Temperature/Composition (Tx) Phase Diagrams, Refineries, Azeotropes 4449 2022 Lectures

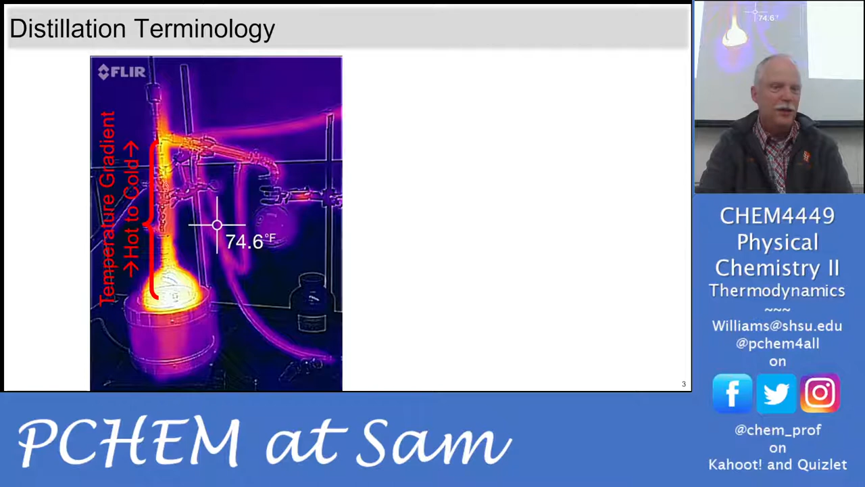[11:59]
On screen: spot 74.6°F
because there's that glass sleeve okay so it's shielding a little bit of the heat okay but there's a temperature gradient from hot to cold going up that that fractional distillation column and we have the chain in there just to provide a lot of surface area so we don't get any jetting you want the molecules to interact with the glass and and everything along this temperature gradient so you want a lot of